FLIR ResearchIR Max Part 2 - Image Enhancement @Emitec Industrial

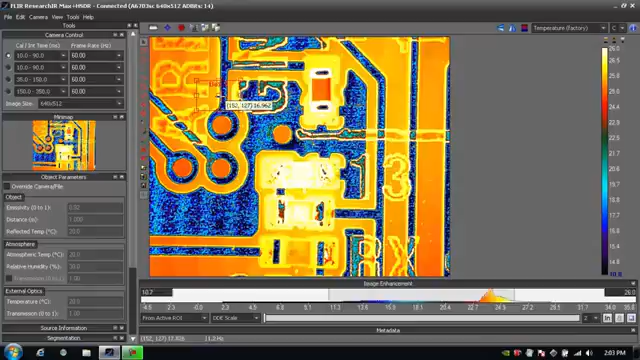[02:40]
Now it only looks for the pixels within the box when adjusting that level and span. The smaller I make the box, the more tuned in it becomes.
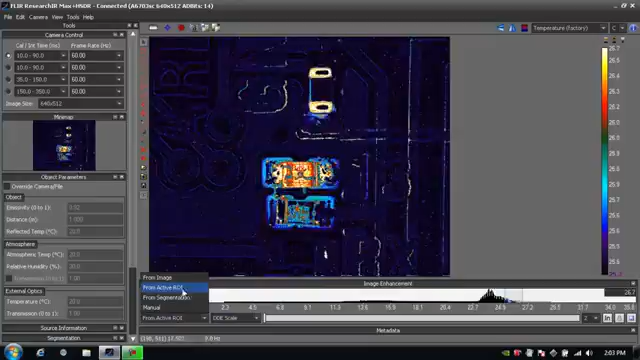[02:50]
I'll put it back to the auto scale. So that's some of the image enhancement algorithms and tools that are available to me.
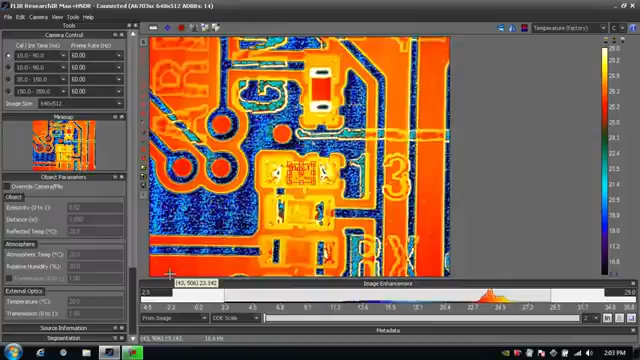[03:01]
For more information on ResearchIR, continue to watch the tutorials to learn more about acquiring data, doing analysis and sharing data. Thank you. Thank you. Next time the video .